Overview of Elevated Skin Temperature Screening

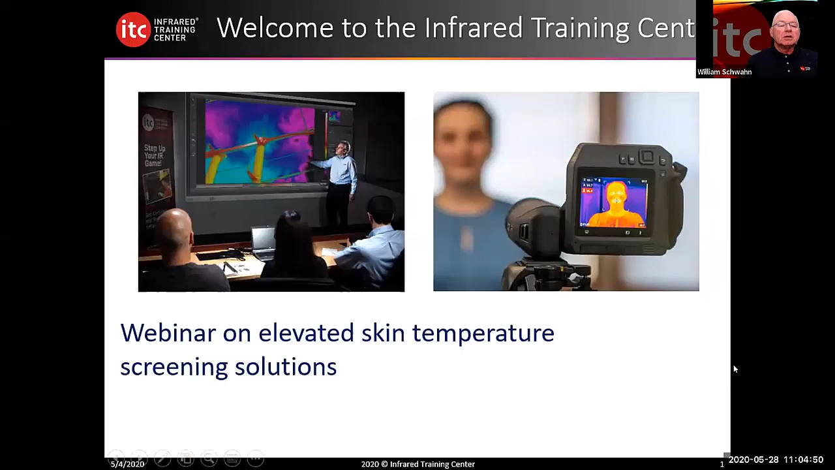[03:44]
This webinar is an introduction on elevated skin temperature screening solutions. What some objectives that we'll talk about today? Discuss what elevated skin temperature screening means. Understand some basic science related to infrared thermal imaging. Discuss and review the FLIR cameras that have been designated for elevated skin temperature scanning.
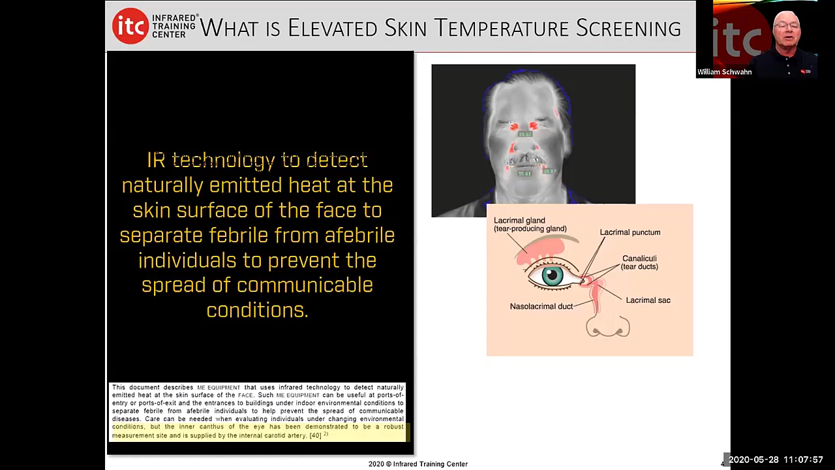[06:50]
But one of the things to know is that this is the blood to this area is supplied by the carotid artery, not to get into too much detail. So it gives us a better detail of the actual temperature of core body temperature, not skin temperature. One thing that we have to really acknowledge in that is that FLIR cameras do not detect fever, bacteria, viruses or diseases. FLIR cameras don't see through anything. So FLIR cameras see emitted infrared energy.
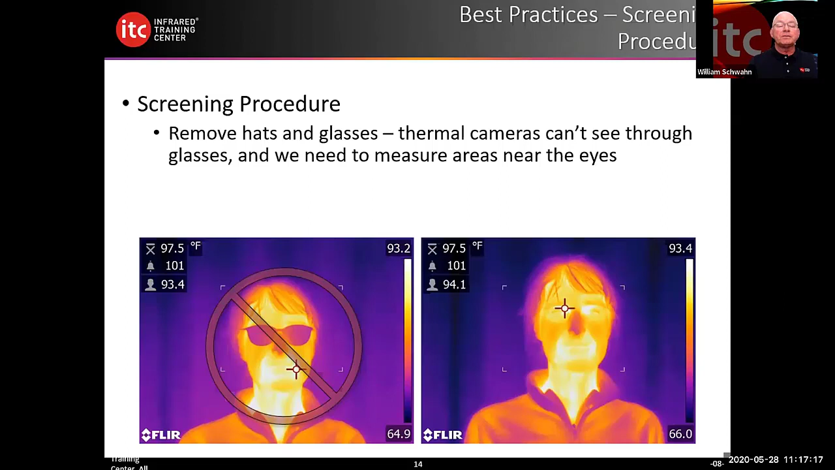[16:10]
the inner campus of the eye or the facial region cannot be accurately screened when people are wearing glasses. Hats can also interfere. So we should remove hats and glasses prior to screening. The person being screened should look straight at the camera so that the camera can view both eyes simultaneously. This gives the camera the opportunity to
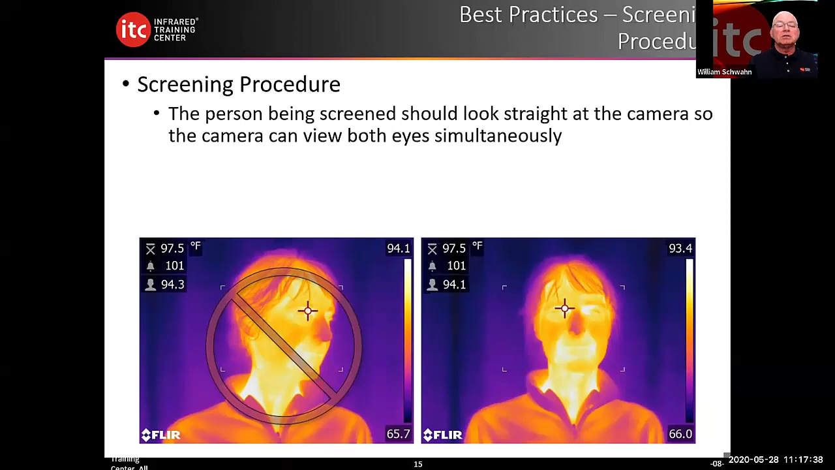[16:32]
see and scan for the hottest spot, which is typically the inner campus of the eye.